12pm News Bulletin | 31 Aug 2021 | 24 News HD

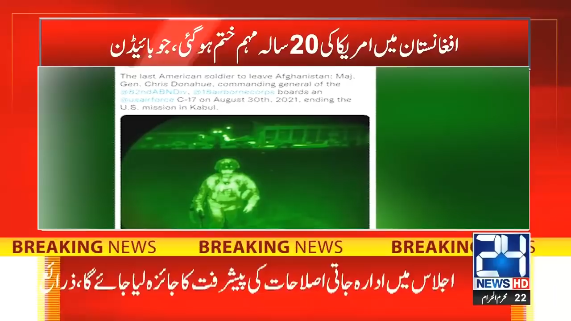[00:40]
افغانستان پر امریکہ کے بیس سالہ قبضے کا خاتمہ ہو گیا امریکہ خافے فوجی دستہ بھی کابل ائرپورٹ سے نکل گیا امریکی بزارت دفاع نے ایک تصویر کے ساتھ ٹوئیٹ کیا کہ یہ افغانستان چھوڑنے والا آخری امریکی فوجی ہے یہ میجر جنرل کرسٹونا ہو ہے جو امریکہ روانہ ہونے والے آخری سی سیونٹین تیارے میں سوار ہونے جا رہے ہیں سرپراہ امریکی سنٹرل کمانڈ جنرل میکنزی نے انخلاع مقمل ہونے کے تصدیق کرتے ہوئے کہا کہ امریکہ کا آخری تیارہ سی سیونٹین بھی کابل سے روانہ ہو چکا امریکی وزیر خارجہ انتونی